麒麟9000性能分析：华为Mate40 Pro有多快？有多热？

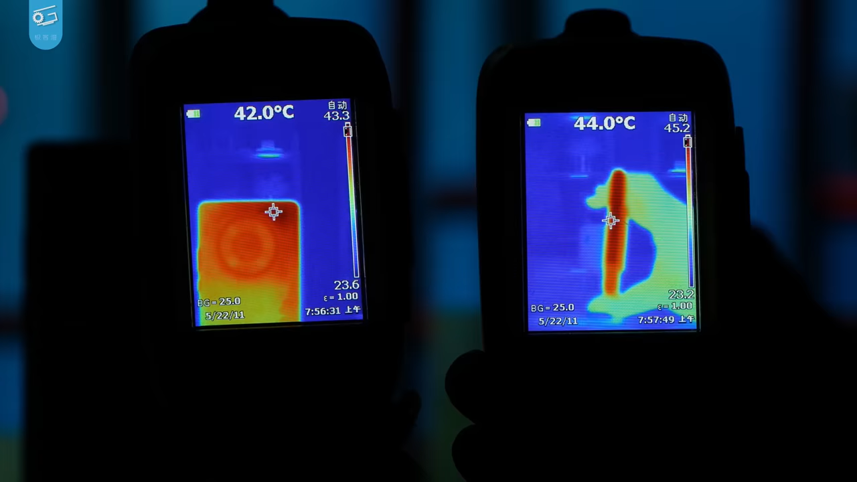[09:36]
我们在移动网络下玩了30分钟全特效的原神用测温枪测量了一下表面温度结果是让我有些失望的首先整体的机身温度相比麒麟9
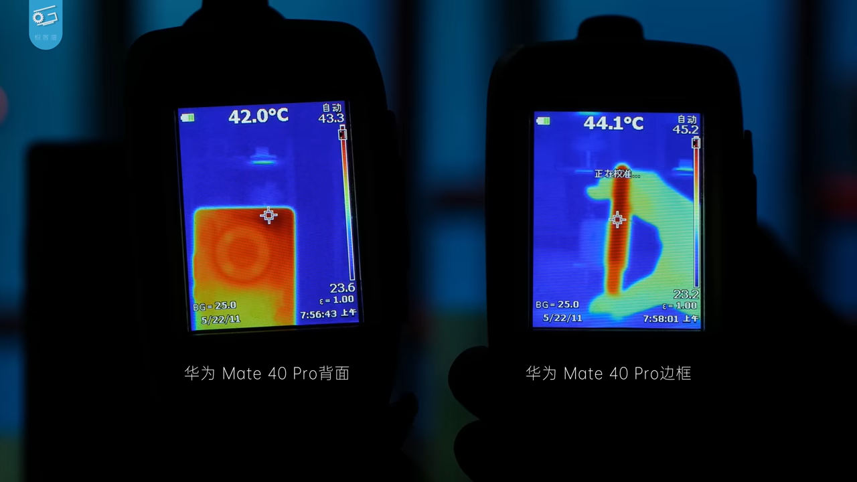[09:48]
90机型要明显高出一截和一些散热比较一般的865机型差不多了其次Mate 40
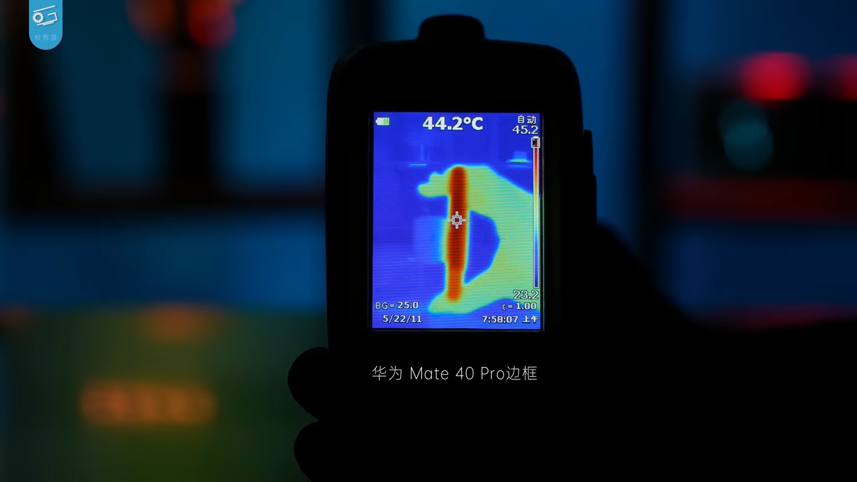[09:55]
On screen: spot 44.2°C
Pro的最高发热点居然是在上边框的这个位置这个非常不合理你
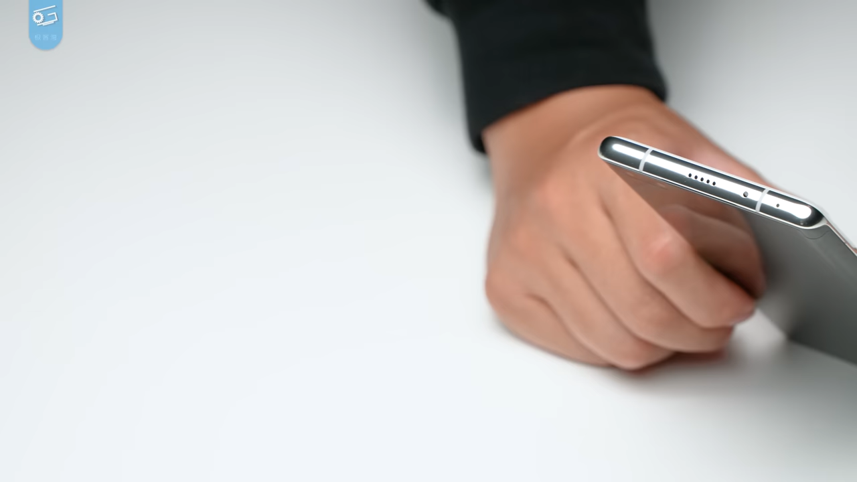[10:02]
玩游戏的时候手握的就是上边框所有的机身发热都能被你的手感受到
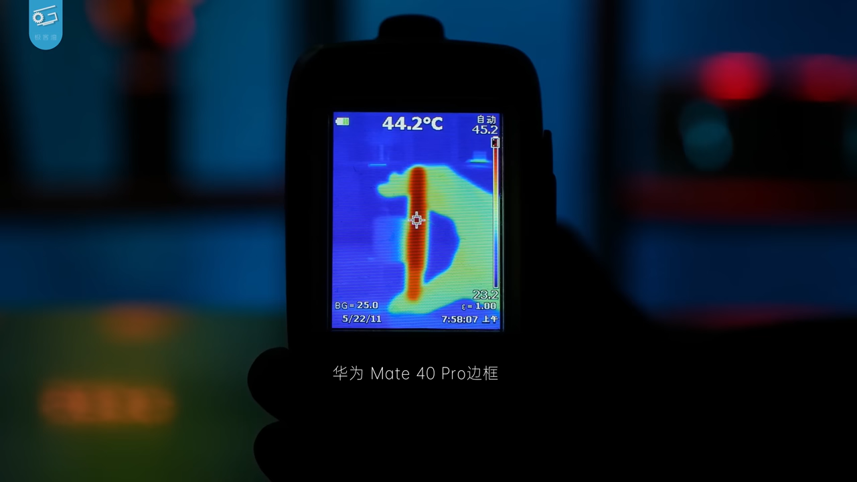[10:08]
On screen: spot 44.2°C
所以体感游戏温度非常高感觉上很烫手但实际上如果光看
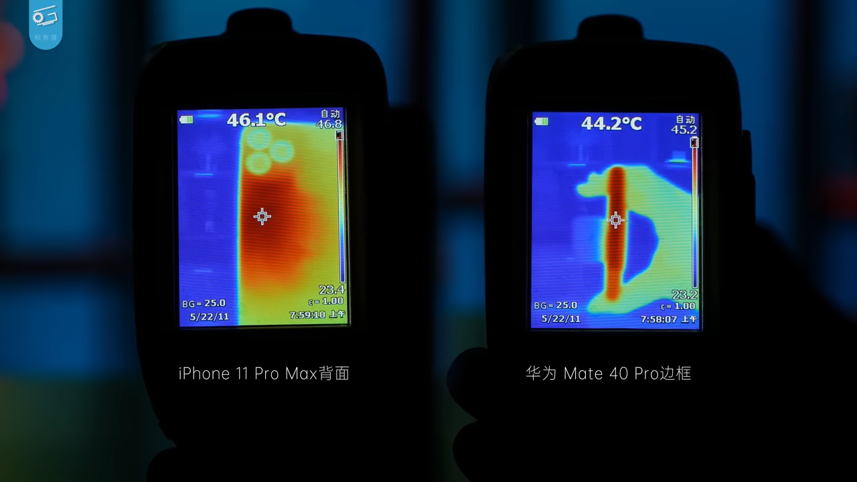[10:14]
数据的话它的分值温度还比iPhone 11 Pro Max低了不少我觉得Mate 40 Pro的散热设计是有点不太人性化的